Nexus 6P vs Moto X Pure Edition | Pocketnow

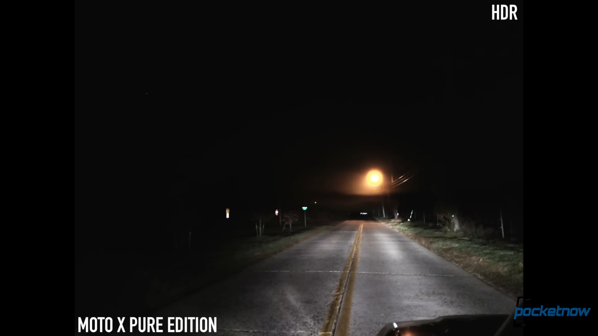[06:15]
Sometimes the Nexus can get a passable shot, where the Moto X can't even capture enough light to get focused properly.